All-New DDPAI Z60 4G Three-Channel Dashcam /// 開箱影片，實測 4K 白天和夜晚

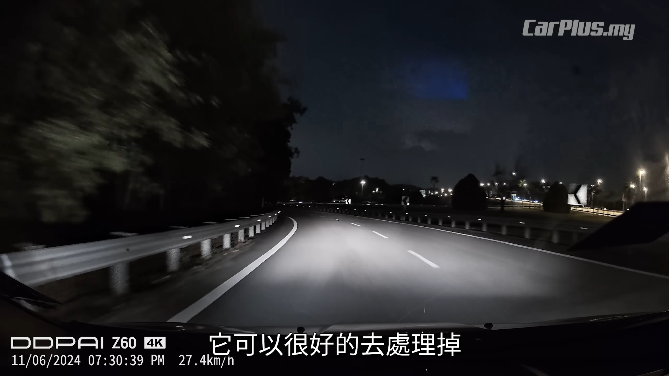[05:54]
cessor它可以很好的去处理掉在夜间的时候过量或者过暗的问题那现在我们已经把这个DDPI Z60完